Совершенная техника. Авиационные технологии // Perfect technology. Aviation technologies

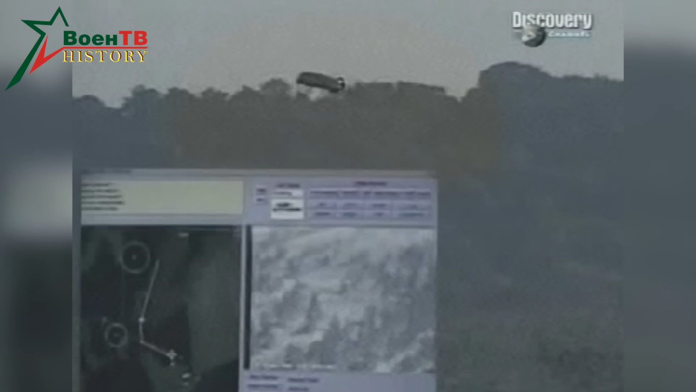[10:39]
Установленное оборудование позволяет вести наблюдение и передавать видеоинформацию командному составу всех уровней в реальном масштабе времени.